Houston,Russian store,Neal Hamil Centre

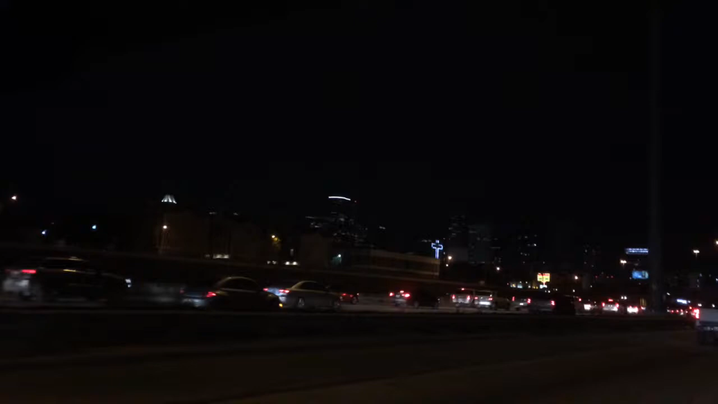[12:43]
Даже сказала Нью-Йорк, хочу снять ночной Нью-Йорк. Нет, это Хьюстон. Тоже так небоскребы красиво светятся. Сейчас хорошо уже машин поменьше немножко. Потому что днем мы успели в двух пробках постоять. Ну все, в принципе, я все сняла на сегодня.